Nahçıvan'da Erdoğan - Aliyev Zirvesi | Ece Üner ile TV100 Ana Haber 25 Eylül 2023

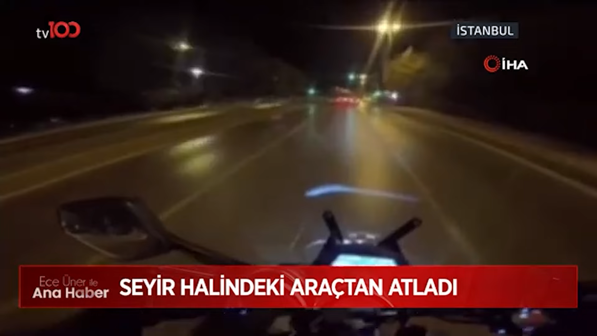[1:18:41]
İstanbul Kartal'da iddiaya göre gasp edilmek istenen bir kişi seyir halindeki araçtan yola atladı. Arabadan mı düştü? Araba çarptı herhalde ya. Baygın halde yolda yatan o kişiyi önce bir motosiklet sürücüsü fark etti. Oha, adama çarptı.